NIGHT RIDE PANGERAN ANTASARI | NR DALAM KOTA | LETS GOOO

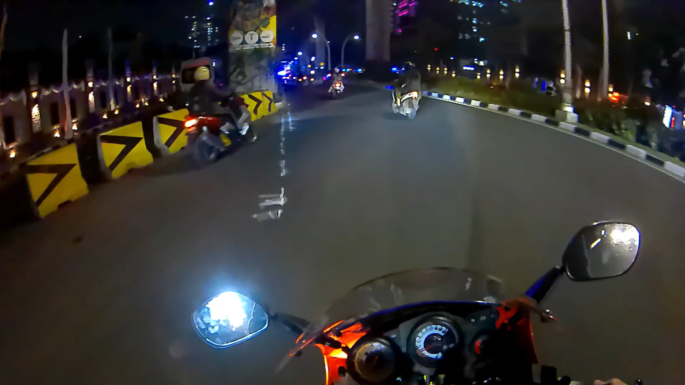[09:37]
Aman aja ya, ada pole. Belakang kita juga ada pole.
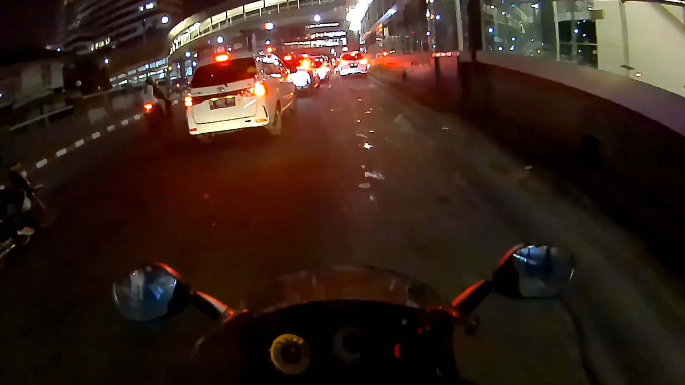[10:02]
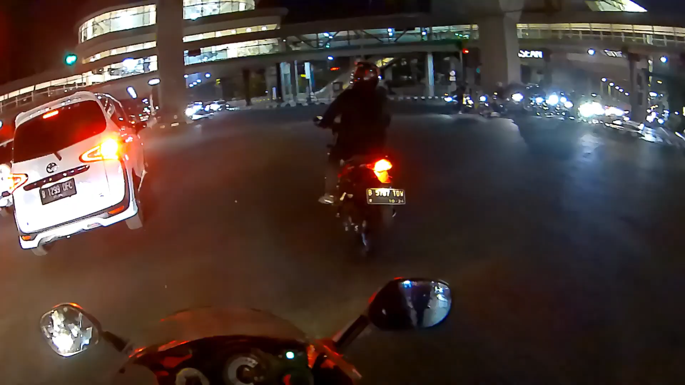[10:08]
Oke, lanjut kita ke BNI City ya. Oke, kita tinggal lurus terus, tembus BNI City.
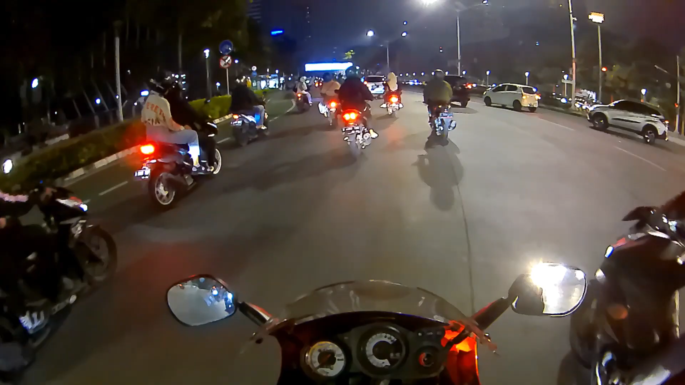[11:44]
Gila ya, masih macet aja lo sebelah sana lo. Jam udah malam lo padahal lo.